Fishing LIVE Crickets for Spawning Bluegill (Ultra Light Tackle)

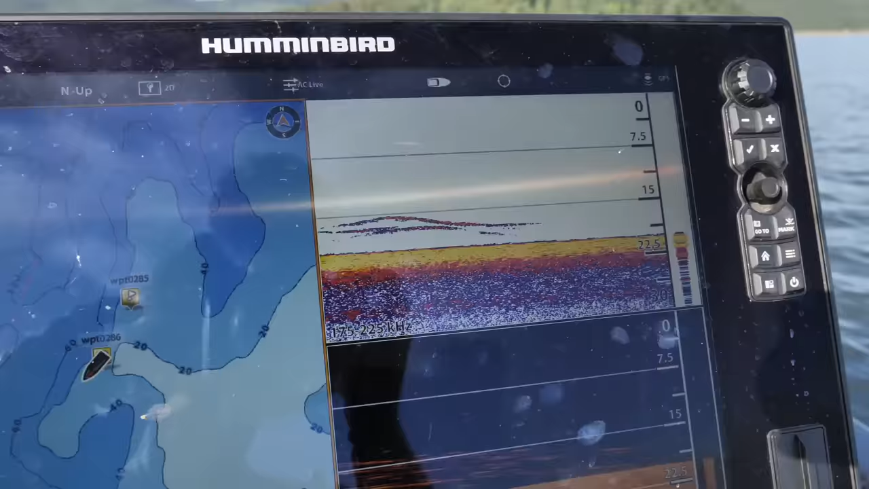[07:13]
paused the crankbait and it just started ripping i was like what in the world there's literally fish right here below the boat and i there's like a
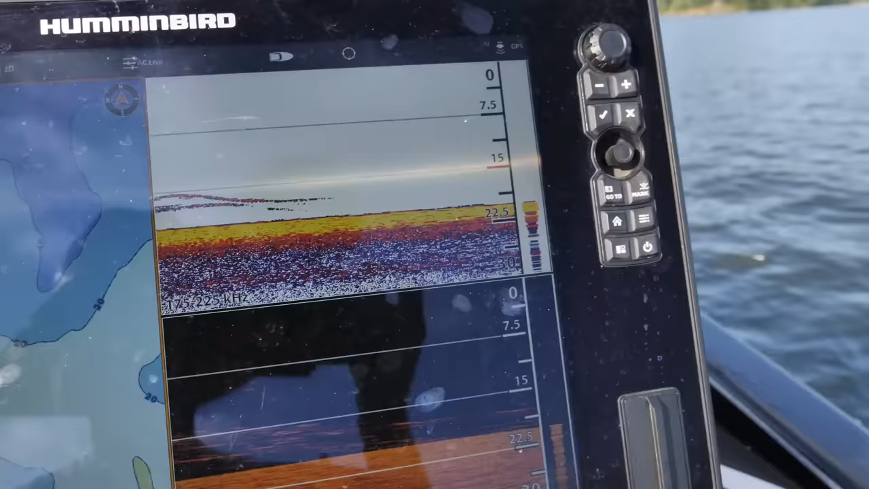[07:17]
one random tree that has a bunch of marks on it
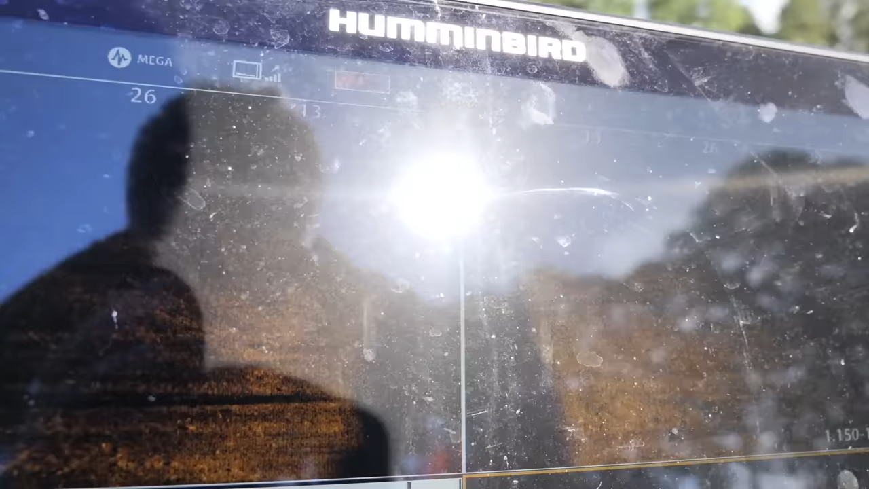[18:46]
know the sun is pretty much right on that but if you look at that
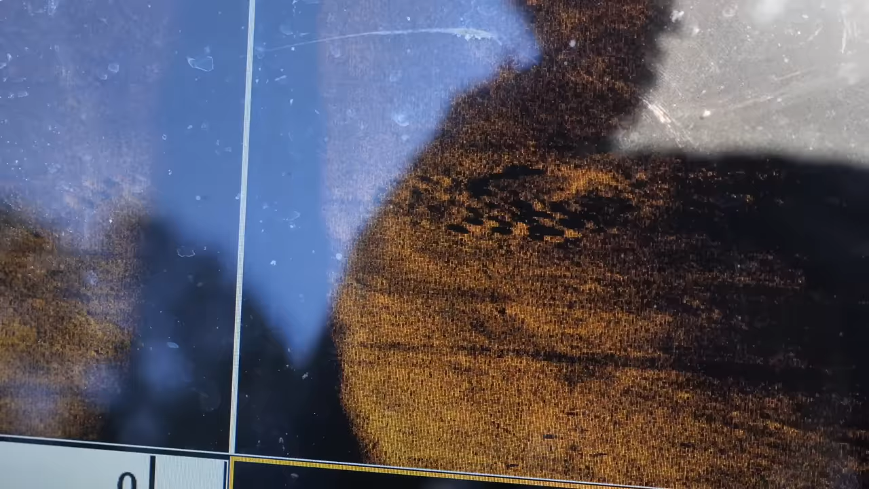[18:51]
little section right there those divots those are the bluegill
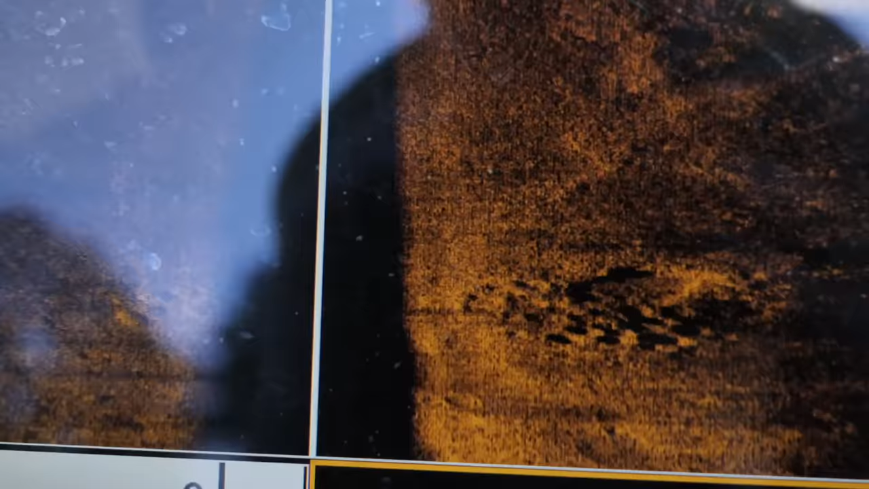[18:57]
vets so that is what we're looking for osg's up there i guess she's eating i